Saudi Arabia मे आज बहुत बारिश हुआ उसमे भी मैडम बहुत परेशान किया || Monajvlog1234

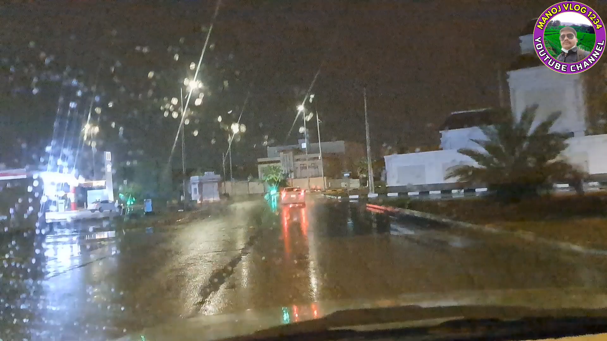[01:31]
हैं इधर एक पेट्रोल पंप इधर सामने दिख रहा है यह जो पानी से न पानी से किलियर नहीं दिख रहा है तो चलते
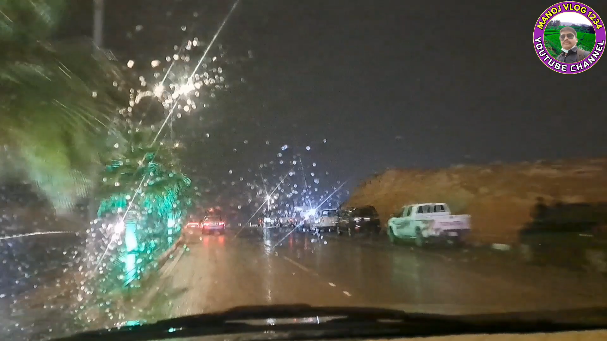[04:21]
पूरा गाड़ी कचड़ा हो जाती है तो अभी हम यहां से पहाड़ी से उतरेंगे नीचे सीधा देखिए धलान है कितना धलान है कितना धलान है
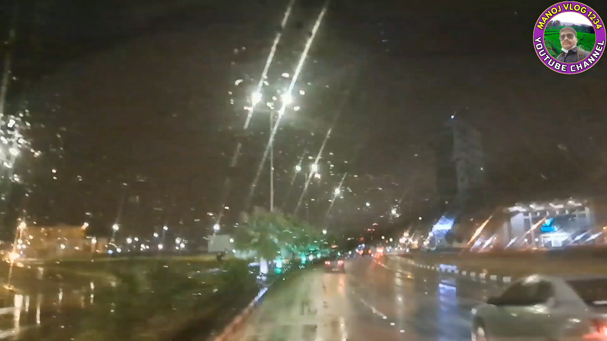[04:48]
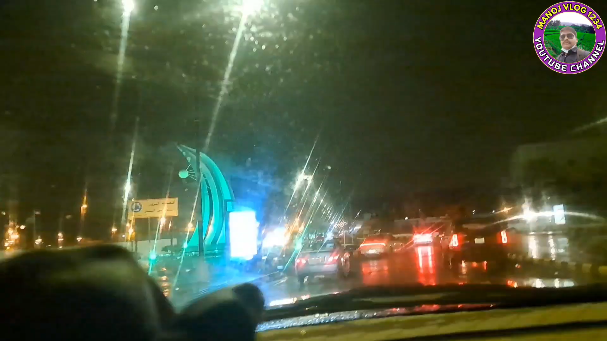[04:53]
अभी हम आ गए हैं दवार पे लेकिन इसमें ड्यूटी करने में बहुत मज़ाता है